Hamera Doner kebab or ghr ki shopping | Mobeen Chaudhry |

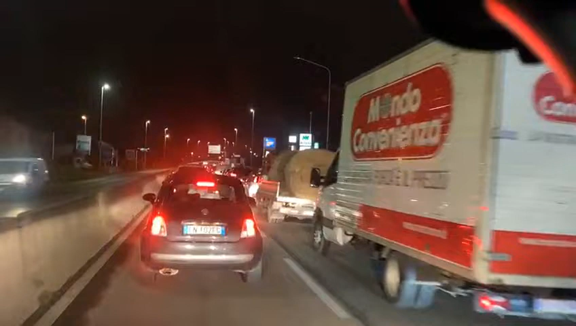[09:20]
शाम के वक्त ट्रैफिक ट्रैफिक ट्रैफिक ट्रैफिक, बहुत बड़ी लाइन लगी हुई है। आगे राउंड अबाउट है,
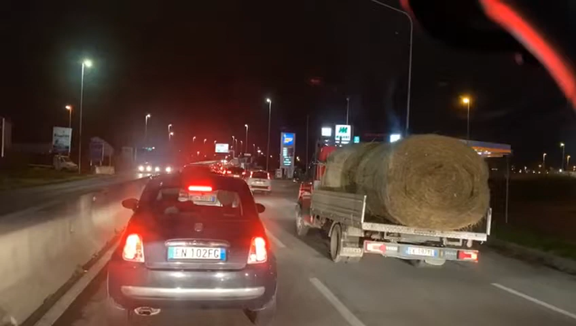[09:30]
वहां राउंड अबाउट पहुंचने तक तकरीबन 5-10 मिनट लग जाएंगे, नॉर्मल इतनी लाइन है। ये साथ में IP पेट्रोल स्टेशन है, यहाँ पे गैस डीजल, इनके पास मितानो भी है, पाकिस्तान में मितानो नहीं है, वो भी तकरीबन गैस जैसी है, लेकिन वो इसमें लिक्विड टाइप के होते हैं।
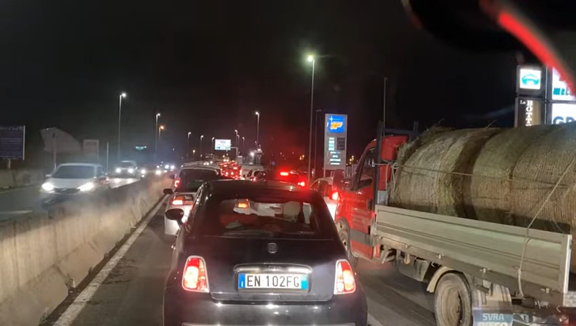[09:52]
पाकिस्तान में तो मैंने आज तक नहीं देखी मितानो, हो सकता है शायद हो, वहां पर ज्यादा जो है डीजल पेट्रोल गैस ये तीन है। गैस भी अब कम है, घर में नहीं मिलती चलाने के लिए, फिर गाड़ियों में क्या डलवानी है।
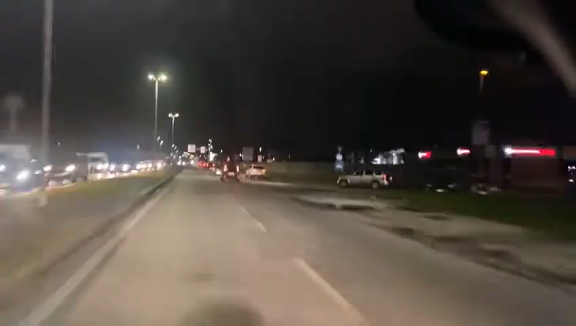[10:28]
वहां से तो मैं निकल कर आ चुका हूँ भाई, जहां रश से राउंड अबाउट भी मैंने क्रॉस कर लिया है। ये दूसरी साइड पे आपको लाइटें नजर आ रही है, गाड़ियां हैं, देखिए दूसरी साइड पे कितनी कतार लगी हुई है, इसी तरह ही साइड पे भी थी।
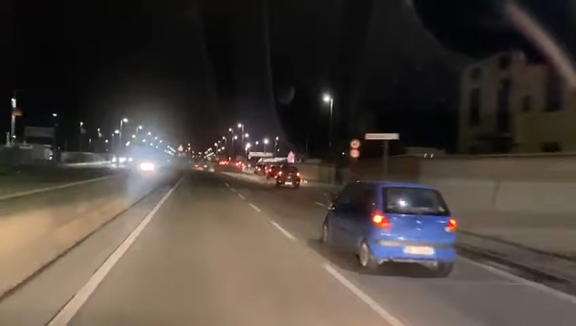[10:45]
तो सेकंड टाइम में दफ्तरों वगैरह में मुकम्मल ये छुट्टी वगैरह होती है,
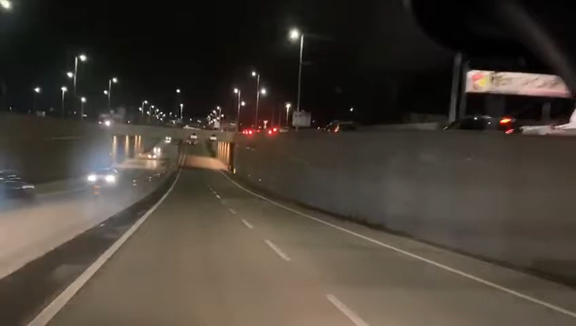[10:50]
इसकी वजह से ना रश बन जाता है, ट्रैफिक होती है। ये बाईपास था, ये बाईपास मैंने क्रॉस किया है, तो अभी घर के नजदीक तकरीबन पहुंच चुका हूँ। तो घर सामान देकर उसके बाद फिर मैंने अपने रेस्टोरेंट डोनर पर जाना है, लाइन लगी हुई है। यहाँ से हम
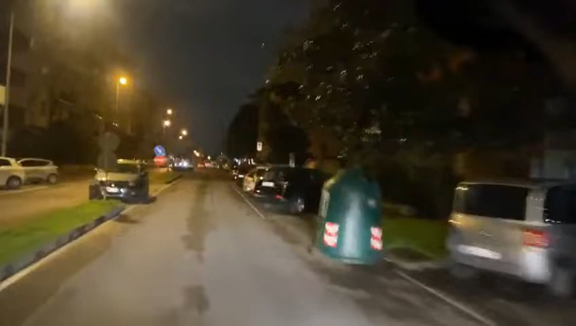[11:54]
इस रास्ते से जाना हो तो शहर में एंटर होना पड़ता है, वो जो सामने रास्ता।